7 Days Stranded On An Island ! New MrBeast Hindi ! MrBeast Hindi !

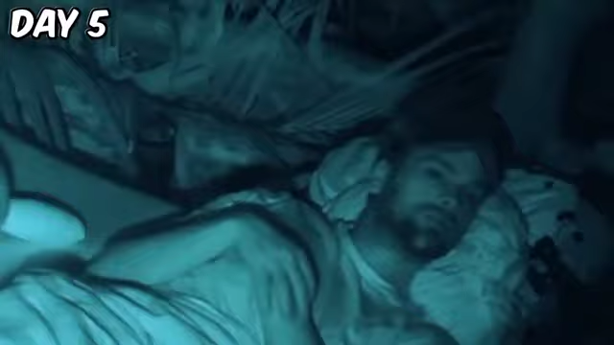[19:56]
पर रात में इस तरह आप पर बारिश होना इन